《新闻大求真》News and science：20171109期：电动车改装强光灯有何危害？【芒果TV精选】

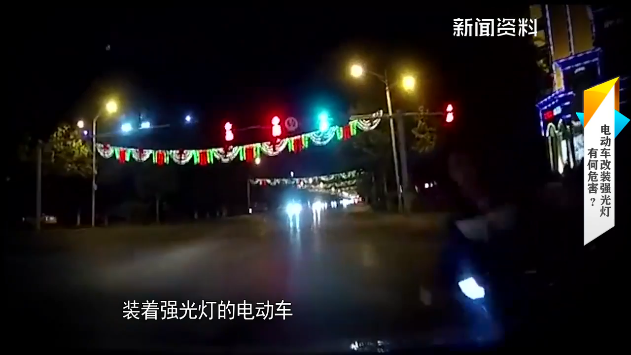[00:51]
2017年5月8日晚，一位车主在右拐时，对面突然出现了一辆装着强光灯的电动车，最后导致两车相撞。